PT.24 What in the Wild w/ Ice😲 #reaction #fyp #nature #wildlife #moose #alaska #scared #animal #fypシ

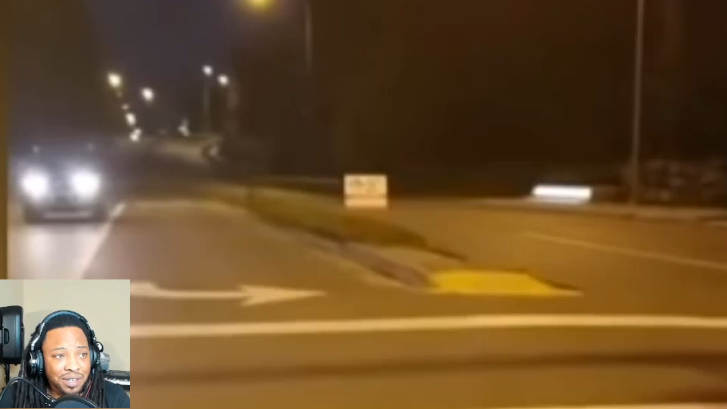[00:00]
Look at this big fella here. Okay. Oh What the fuck? Oh Look how big he is compared to that.